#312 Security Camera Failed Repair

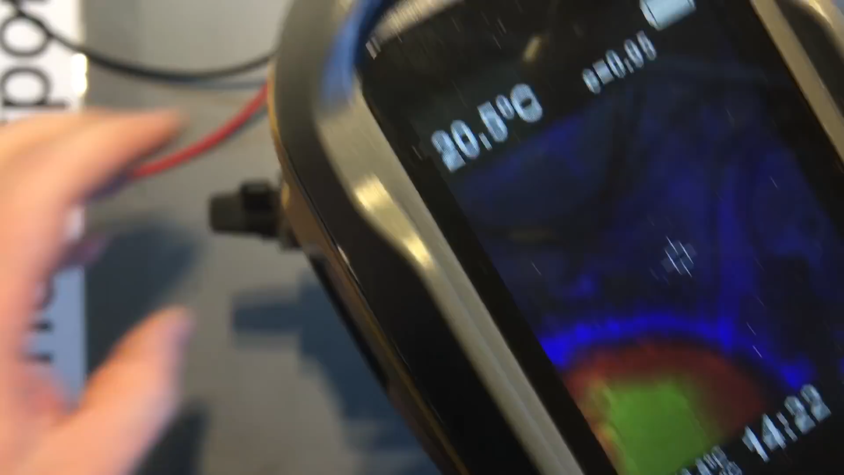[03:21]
on that it's quite good anyway so let's have a look there you go straight away you can see there's
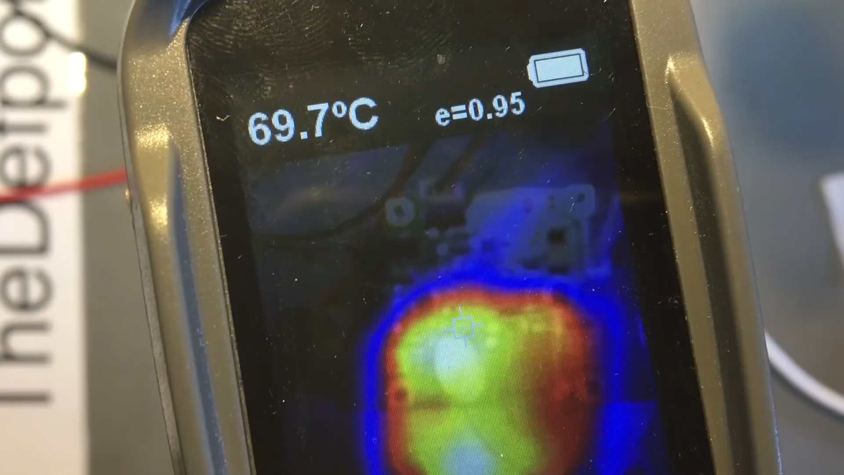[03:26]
On screen: spot 69.7°C
a big hotspot right there I'm actually way too close to it so
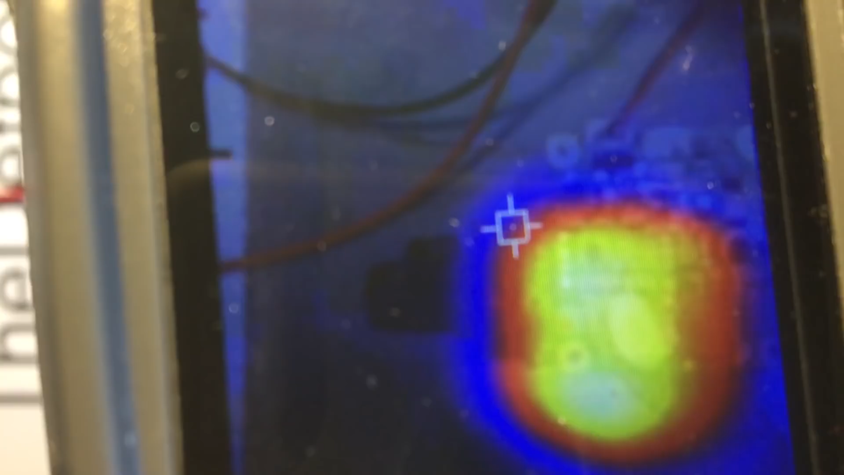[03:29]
there's
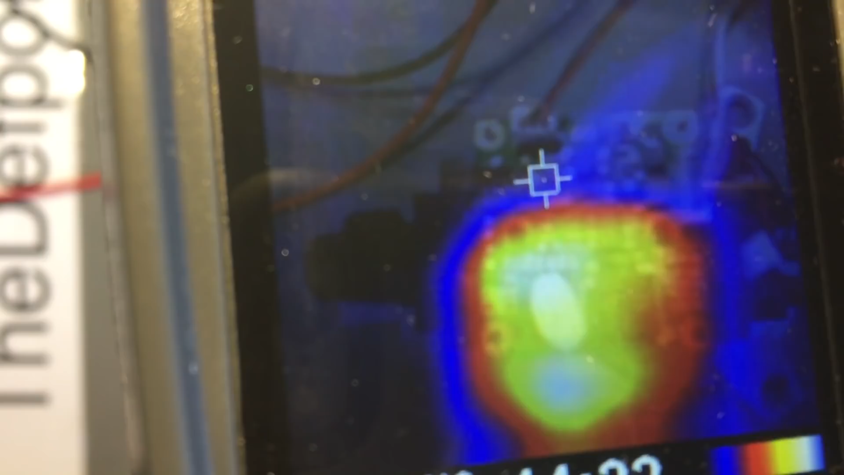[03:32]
a big hotspot so put my finger on it
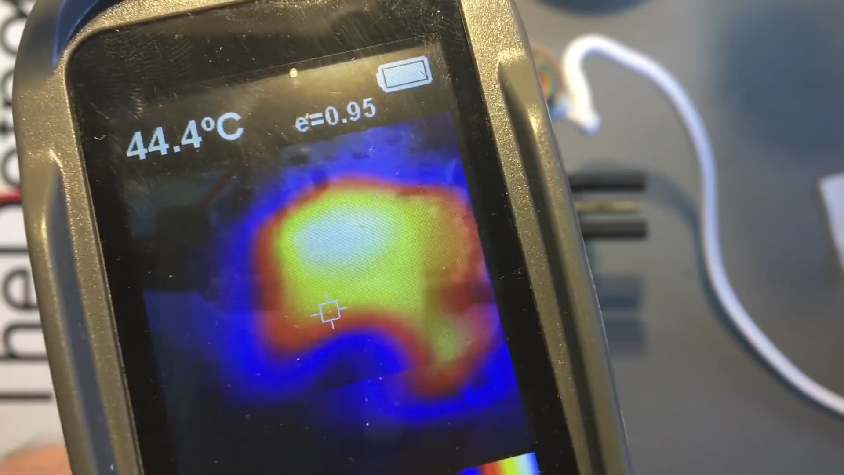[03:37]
On screen: spot 44.4°C
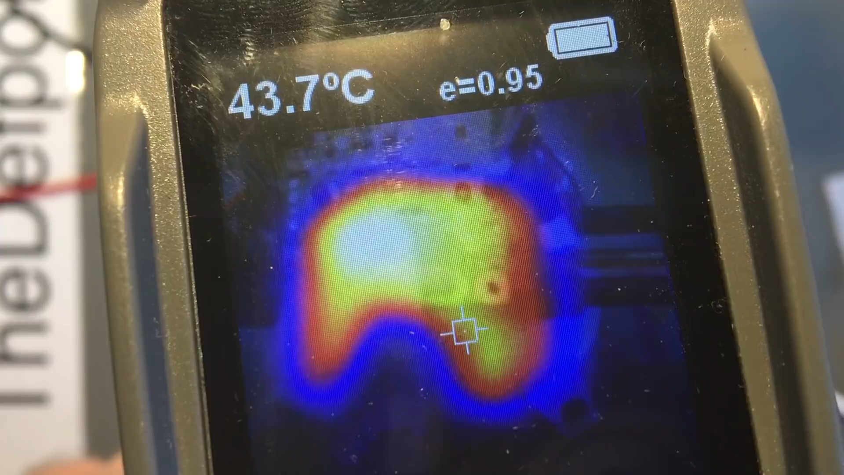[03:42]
On screen: spot 43.7°C
okay so there's a hotspot right there on the chip there's also another one just over here a bit further up
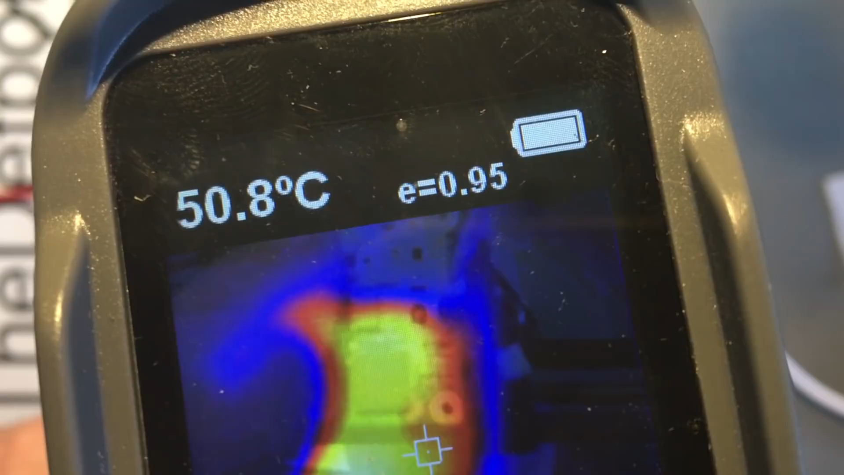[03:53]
On screen: spot 50.8°C
probably been trying to work this close it's hard to find if you find what where it is
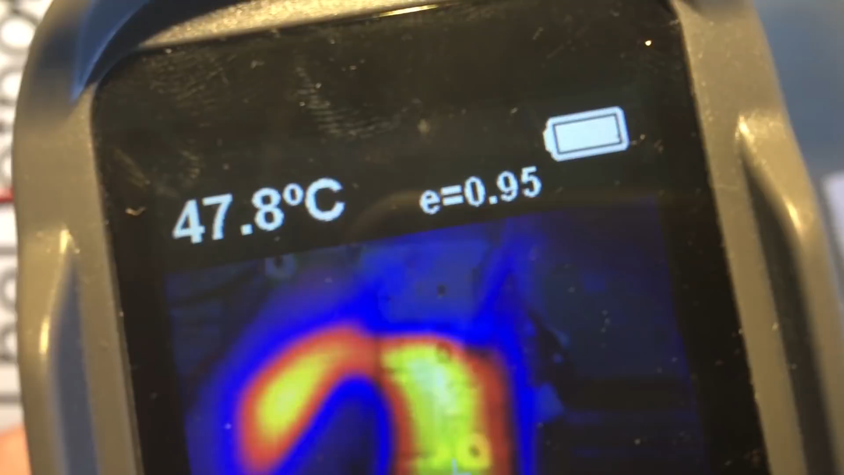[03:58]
On screen: spot 47.8°C
so yeah there's two hotspots here there's a capacitor